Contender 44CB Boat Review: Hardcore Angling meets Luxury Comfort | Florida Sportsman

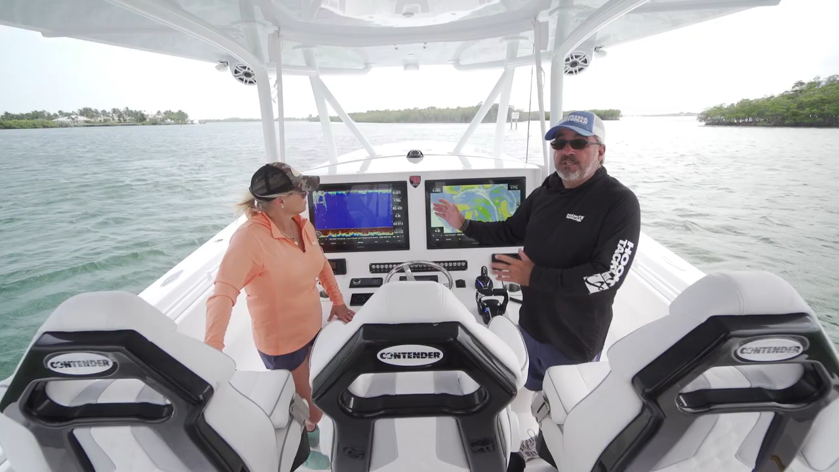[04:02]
multiple views where you're looking at a night vision screen,
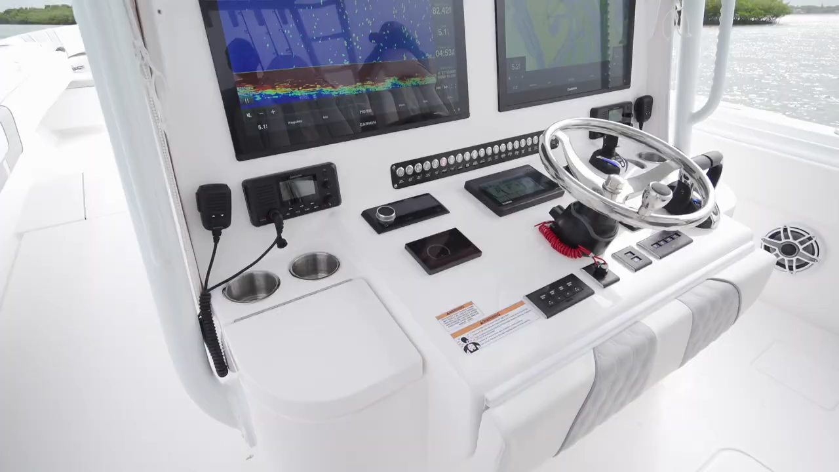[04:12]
So these screens make a lot of sense. It's also very open here so you can see in front of you when you're underway as well.